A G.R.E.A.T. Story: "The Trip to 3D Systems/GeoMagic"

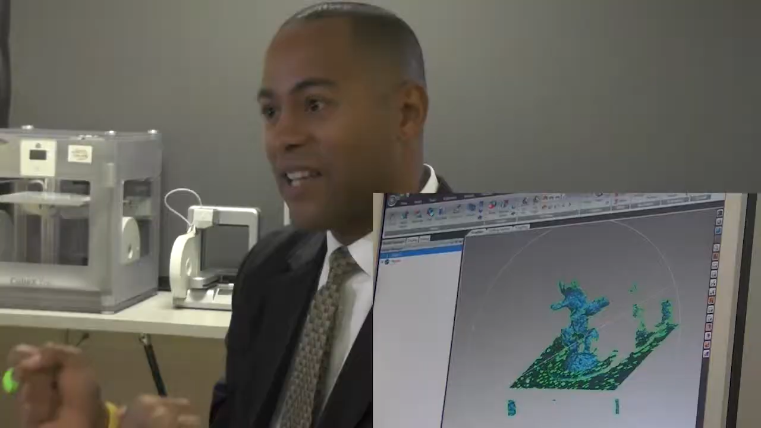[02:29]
whether it's a person or a physical object,
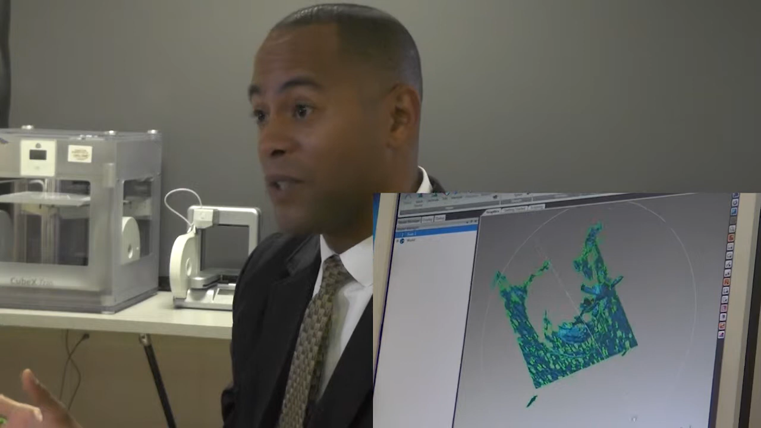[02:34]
bring that data into the computer in the